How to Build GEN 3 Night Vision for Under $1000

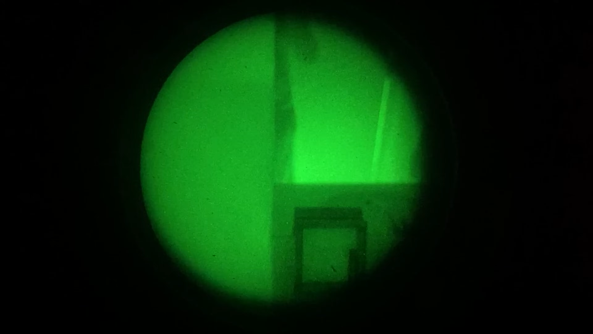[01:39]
So the reason that usually this would not work is because the PVS-7 MX-101-30 tube outputs an inverted image, if this makes sense.
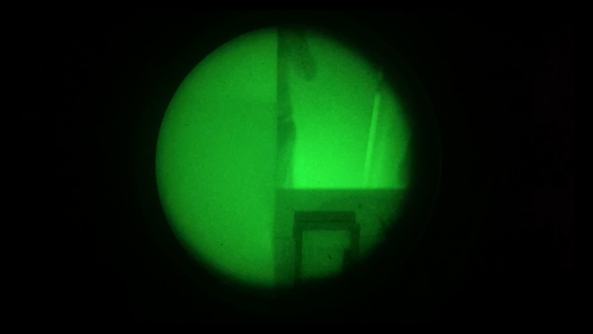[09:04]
Well, you guys already got a sneak peek, but here's what it looks like through the tube. Just as good as my PVS-14, to be honest. It looks great. I'll turn on the built-in IR illuminator here in a second, and it just turns it up to a whole different level. Yeah, look at that.